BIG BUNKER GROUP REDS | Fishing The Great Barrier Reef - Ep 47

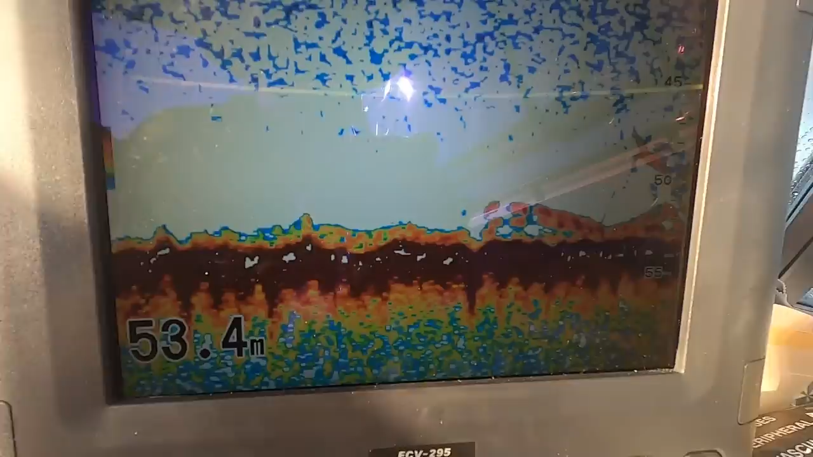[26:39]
On screen: depth 53.4 m
That's exactly what we're chasing. All this through here.
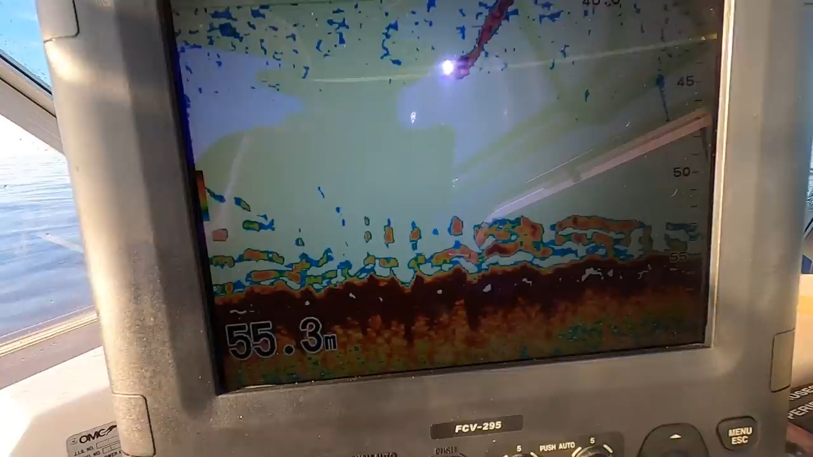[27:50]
On screen: depth 55.3 m
This is it. Don't like that.